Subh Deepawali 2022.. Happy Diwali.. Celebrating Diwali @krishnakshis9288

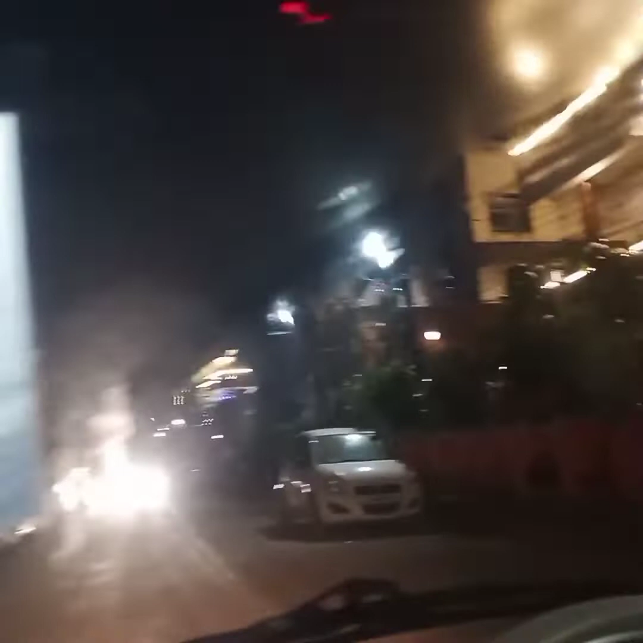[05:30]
एक घर पे देखिए कि इतने सुन्दर तरीके से सजाए गया है मैं आपको बोली थी हम लोग जाएंगे काली